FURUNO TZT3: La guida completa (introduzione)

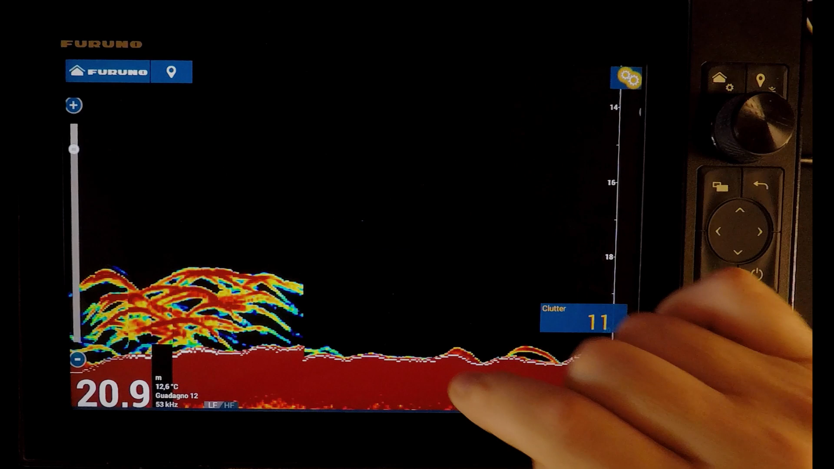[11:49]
On screen: depth 20.9 m, water 12.6°C
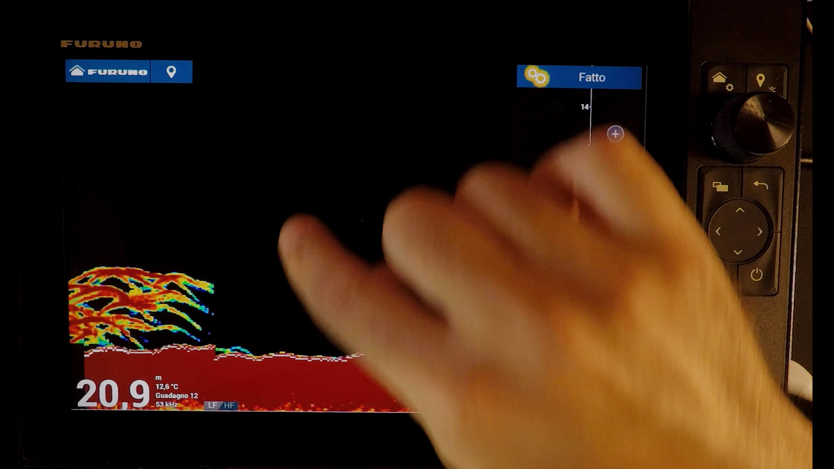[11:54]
On screen: depth 20.9 m, water 12.6°C
Come vedete, mi si variano ovviamente i target.
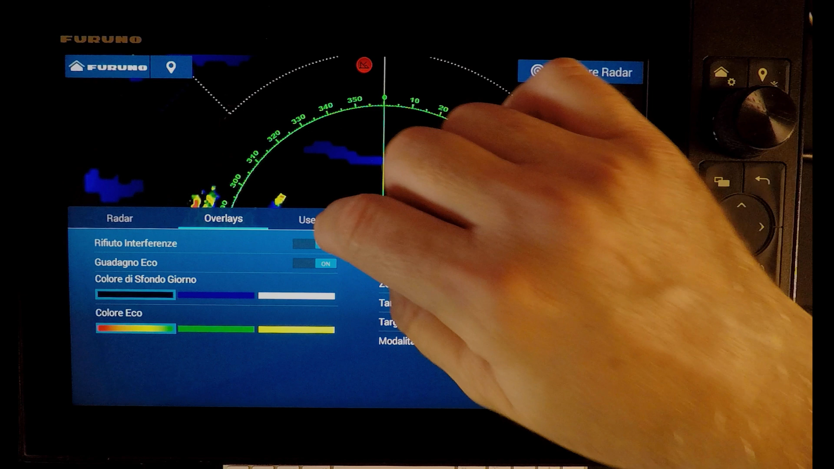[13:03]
Quindi possiamo far vedere, non so, l'eco dei nostri target. Come vedete, in questo momento non vengono rappresentati.
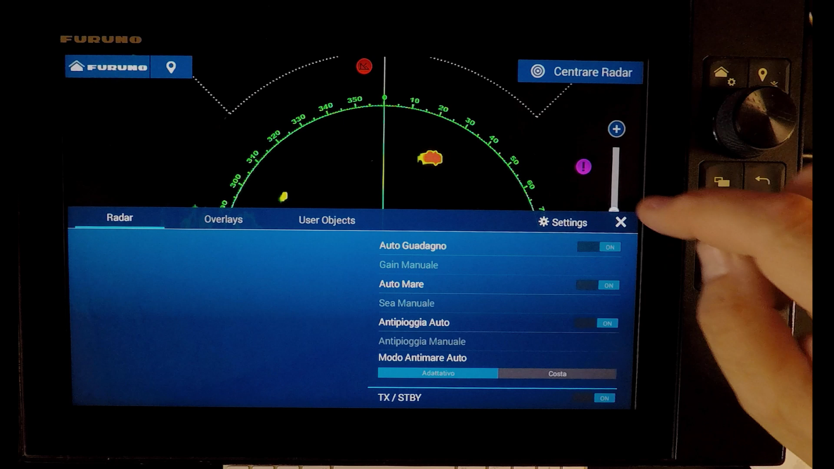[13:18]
Faccio così.
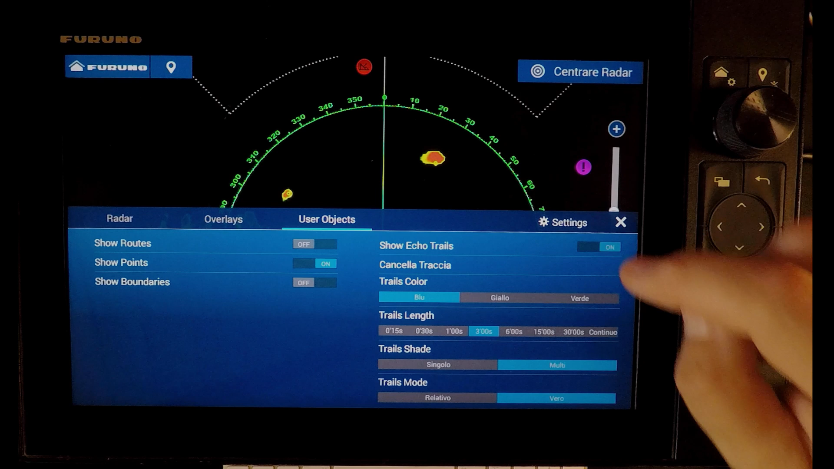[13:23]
Adesso il radar inizierà a registrare
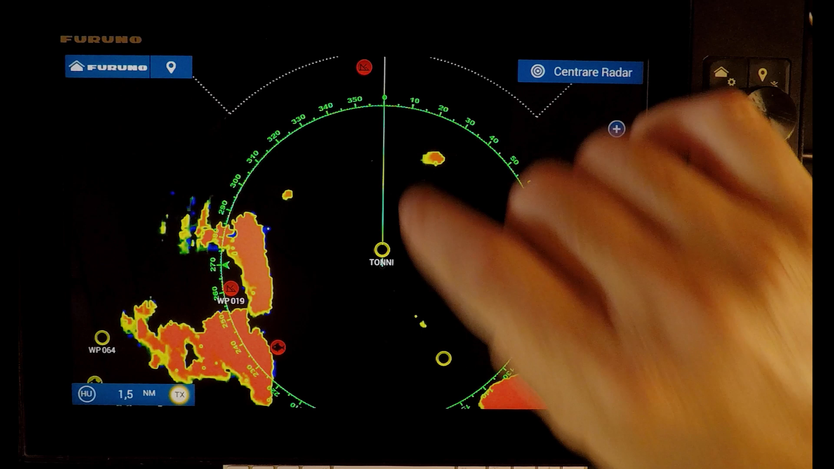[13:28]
la memoria di tutte le imbarcazioni, le cose che si muovono. Posso scegliere le tavolozze colori, ovviamente.
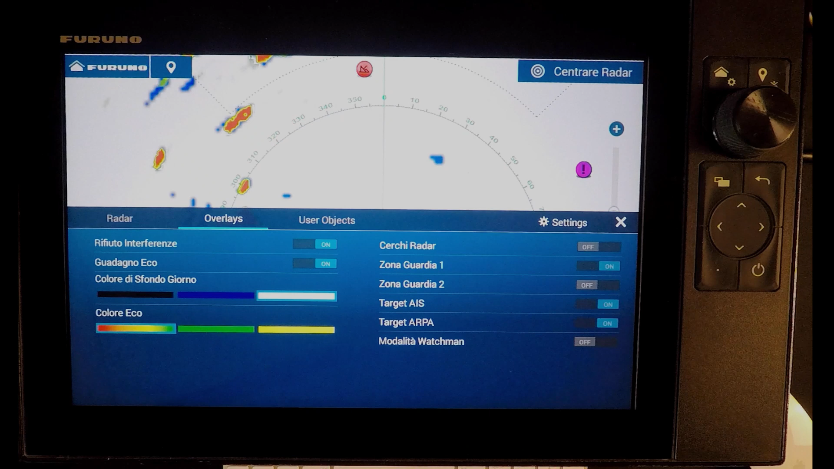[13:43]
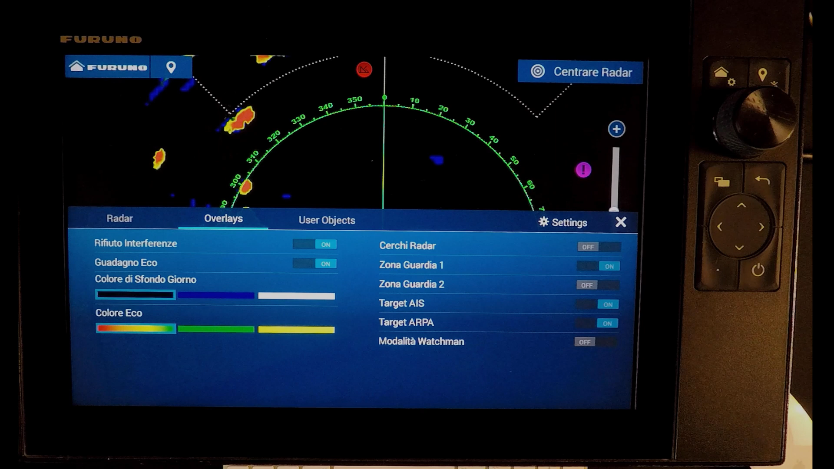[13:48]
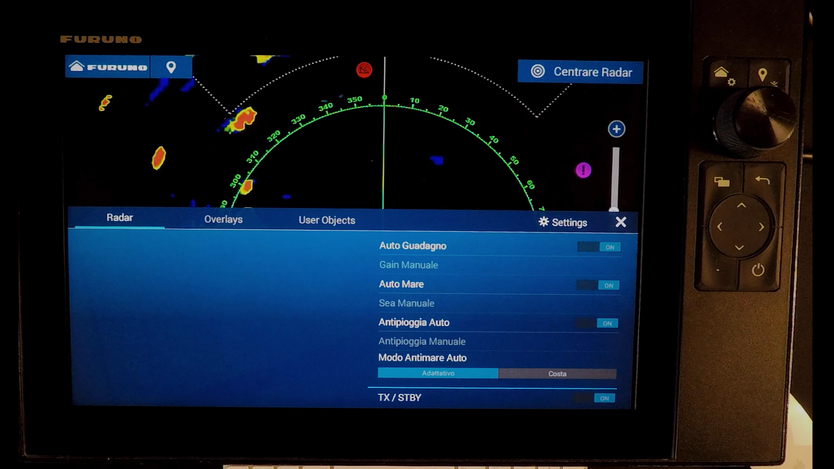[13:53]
Sul radar ho ovviamente anche tutte, posso andare ad agire su tutte le regolazioni manuale.
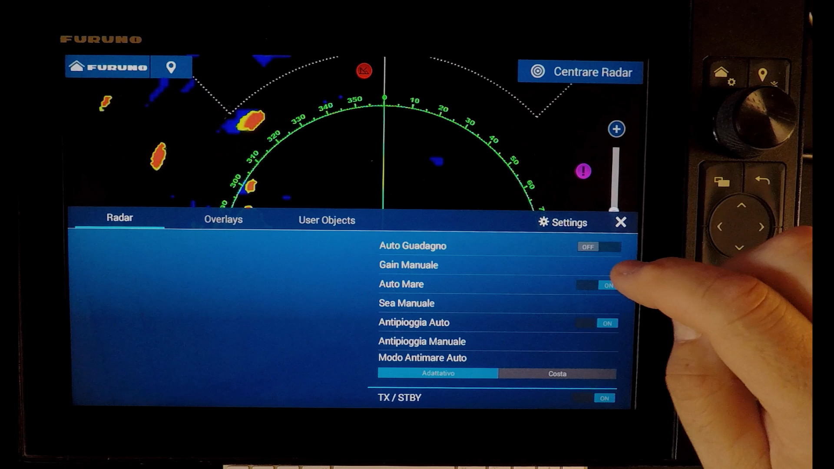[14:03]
Cosa che vi dirò?
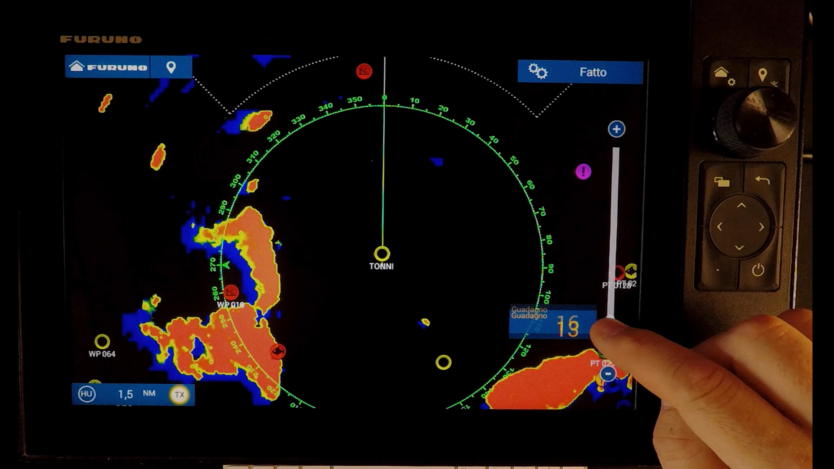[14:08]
Realmente io non ne ho mai avuto bisogno, perché in automatico questo radar funziona veramente molto bene. Anche qui abbiamo sempre il classico menu laterale. Posso scegliere di far vedere i dati di navigazione o toglierli.
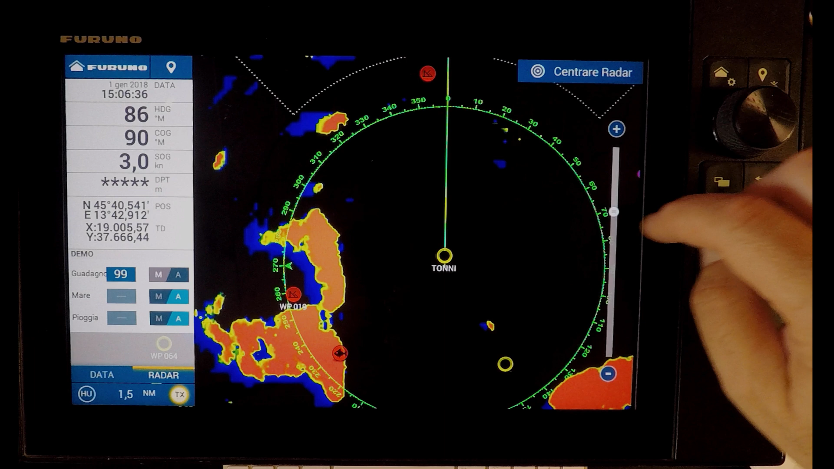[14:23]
Posso inserire delle posizioni.
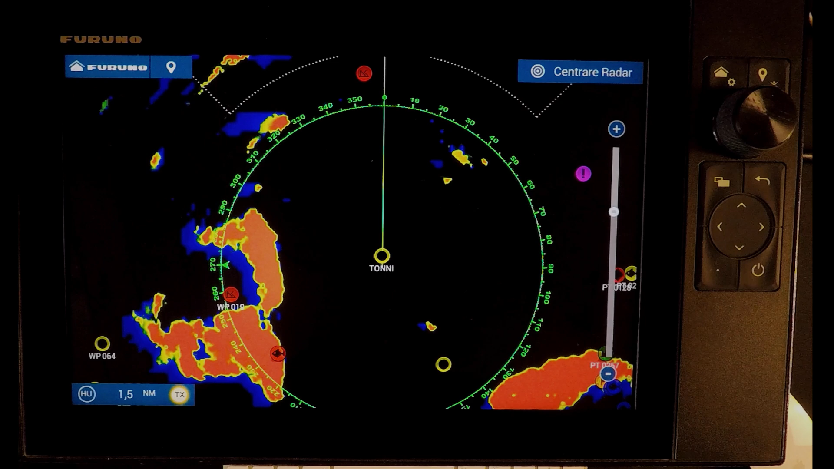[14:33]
Posso andare a modificare la posizione del centro radar in un modo veramente semplicissimo.
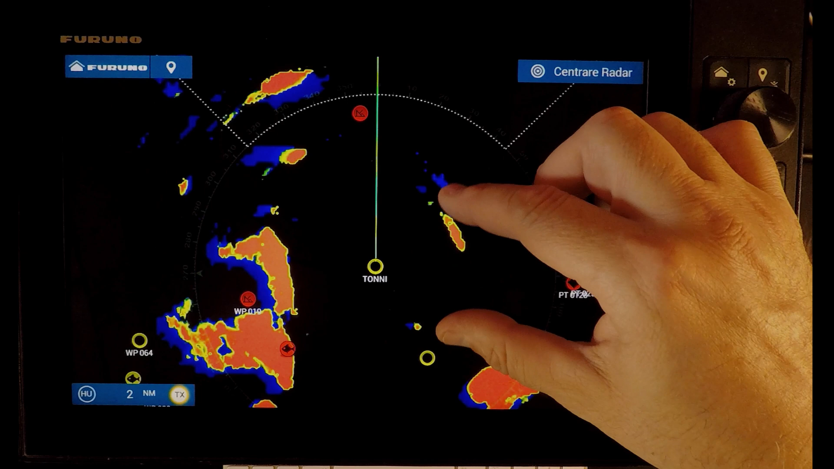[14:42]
Oppure andare a allargare o restringere la zona di visualizzazione.
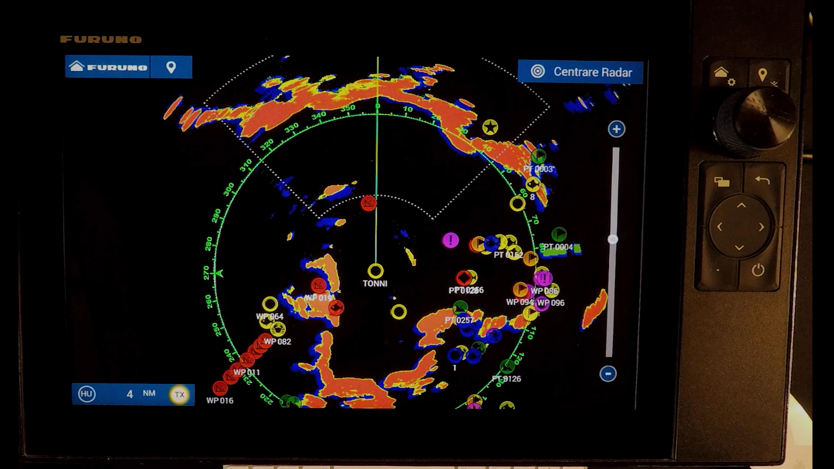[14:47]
un'altra cosa che posso fare,